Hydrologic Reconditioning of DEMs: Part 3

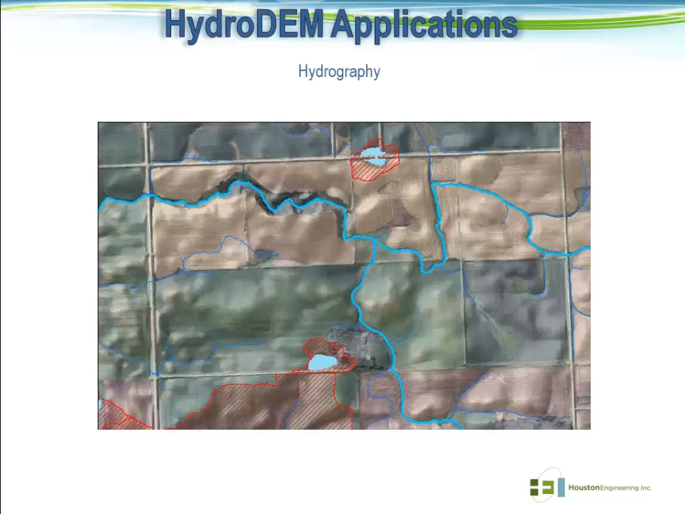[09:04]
things like where are the non-contributing areas in relation to defined channels, how does that relate to the contributing watershed along those defined channels, just kind of your basic H&H applications, I guess, the deriving subbasins and things of that nature. You can see another delineation or another graphic here of a watershed delineation with non-contributing areas.